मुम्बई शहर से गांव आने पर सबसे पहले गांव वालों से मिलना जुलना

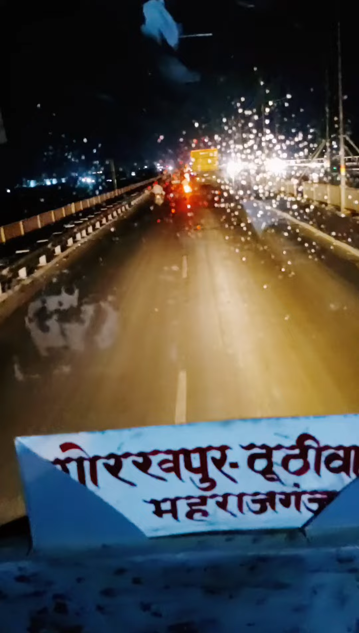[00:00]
देखिए मेरे प्यारे भाइयों, रात के समय गंगा जी का पुल, ये गंगा जी का पुल है और हम बस में बैठे हैं, बस चल रही है।